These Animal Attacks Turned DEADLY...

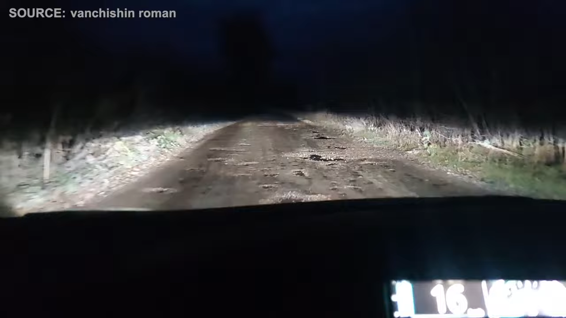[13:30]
As the vehicle traversed the bumpy roads, the first light of dawn began to break over the horizon.